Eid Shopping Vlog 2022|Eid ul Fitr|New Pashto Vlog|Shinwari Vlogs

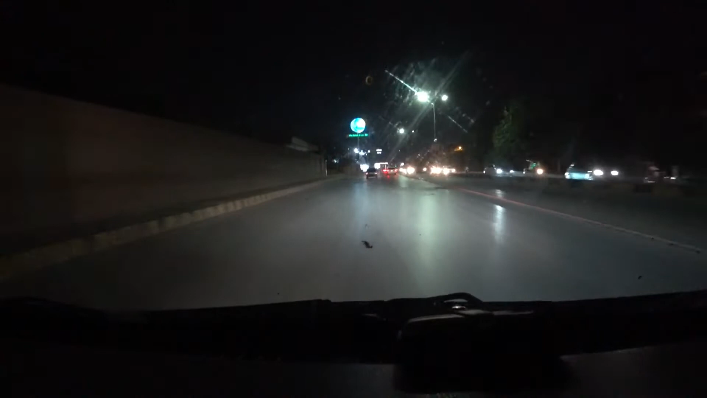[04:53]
کتون کو تاو بشو تیلو لپاره ګاډي کې مې فیول نشته، دا به وچو بیا به خپل سفر جاری ساتو. او هو هو ملکه دا خو ډېر رش دی ملکه، دا بس څه او هو تو بیا که پټرولو کمای دی چا
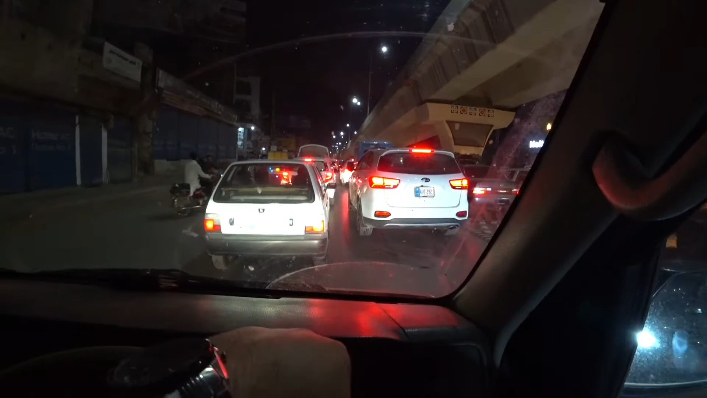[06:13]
زین دی هغه مکمل روډ بلاک دی کتای شي کافی ټرافیک دی او بس دی ورځو کې راوتن نوی په کار خوزا بس کار پیشي
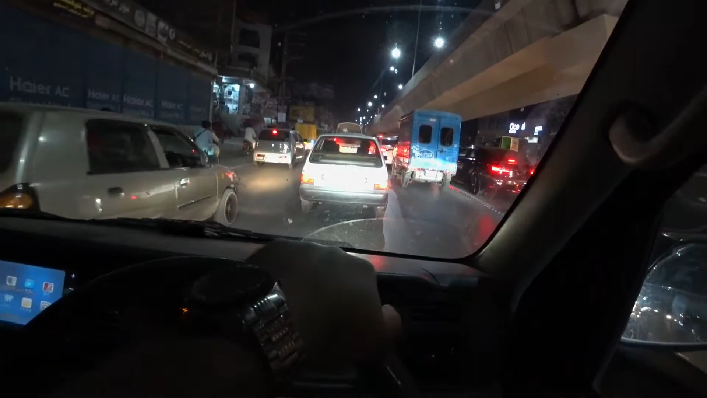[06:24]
ایمبولانس شکل هم راشي لار او لور کوي هغه بس ارجنټ وي
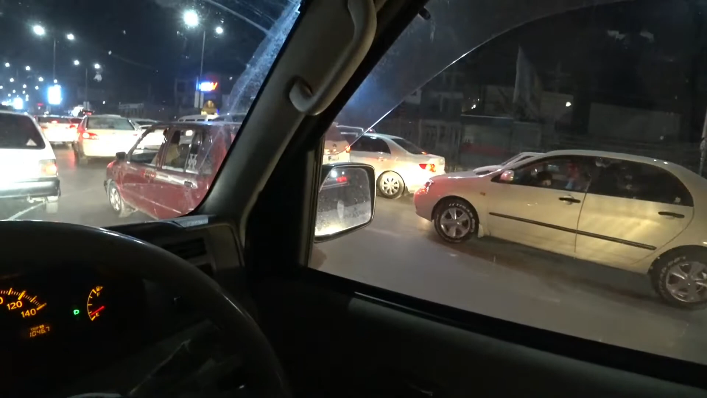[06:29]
بیمار به وي ضرور لار اور کوي مون خو کوشش ته چې لار او لور